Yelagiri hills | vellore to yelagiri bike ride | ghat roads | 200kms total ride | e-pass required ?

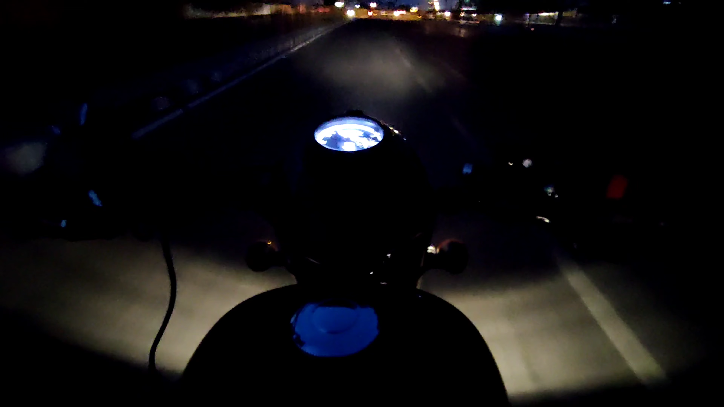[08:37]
ஸோ நம்ம இப்போ கரெக்டாக ஆகும்போது ஒரு 15 கிலோமீட்டர்ஸ் முன்னாடி இருக்கிறோம்.
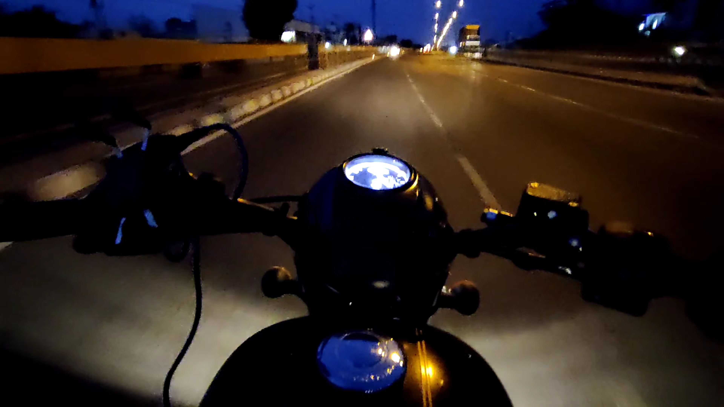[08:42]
அண்டு ஸ்பீடு பார்த்திங்கன்னா ஒரு 60-70 தான் போயிட்டுருக்கேன் நான். ஓவராக ஸ்பீட்லாம் பண்ணல. ஆக்சுவலாக சொல்ல போனால் ஜாவா ஓட்டுறதுக்கெலாம் நல்லா தான் இருக்குது.